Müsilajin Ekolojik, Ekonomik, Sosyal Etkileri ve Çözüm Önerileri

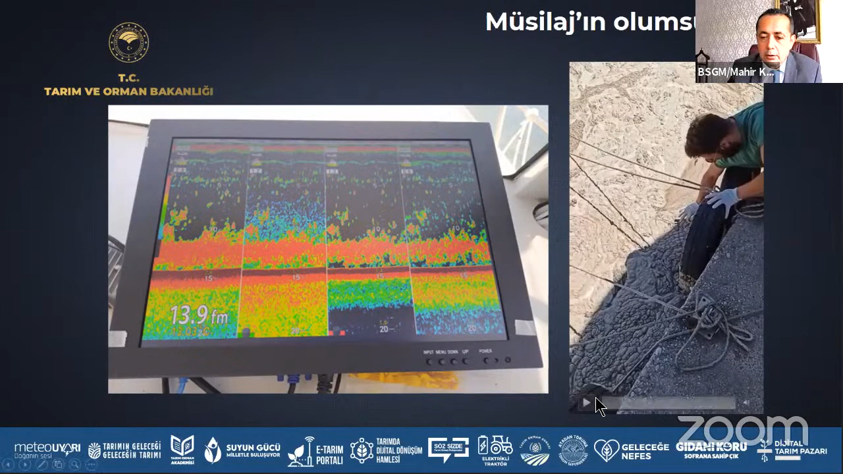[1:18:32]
25-30 metrede ise derinlik o boyutlarda gibi bir etkiye sahip. Ya da balık sürüsü gibi görüldüğünü söyleniyor. Atlıyorlar, müsilajlar doluyor ağları. Yine bu videoda göründüğü gibi maalesef müsilajın solungaçlara, balıklara etkisi sadece balıklara değil yengeçlere,
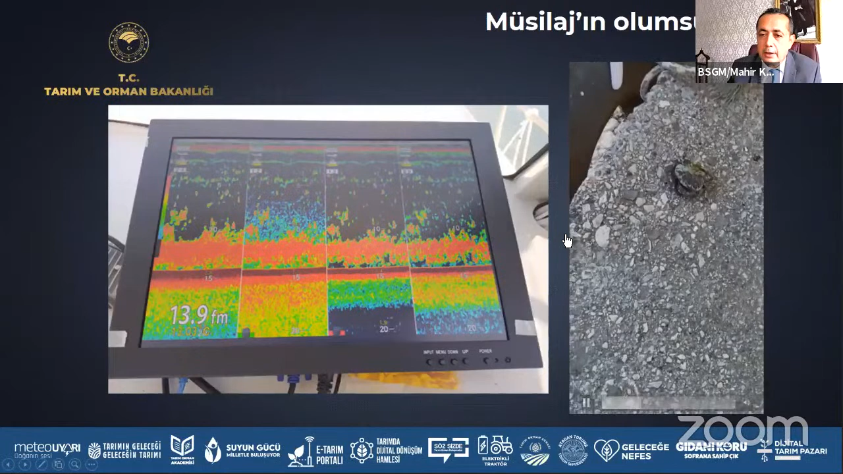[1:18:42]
ekosistemde ne varsa ağır derecede etkilediği herkes tarafından bilinen sabit somut hale gelmiş olgular durumunda.